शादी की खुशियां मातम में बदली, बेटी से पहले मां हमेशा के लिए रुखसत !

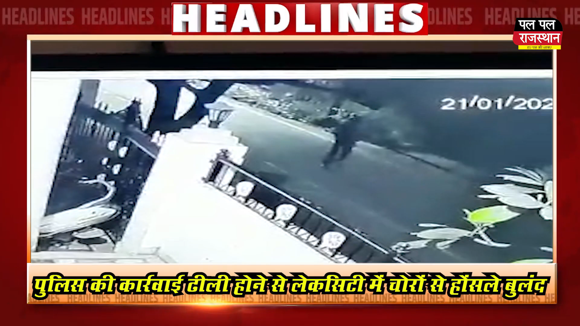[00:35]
फुलिस की कारवाई धीली होने से लेक सिटी में चोरों के होसले बुलंद एक साल पहले हुई चोरी के आरोपी गिरफ से दूर और अब फिर रात के अंधेरे में मकानों को बना रहे निशाना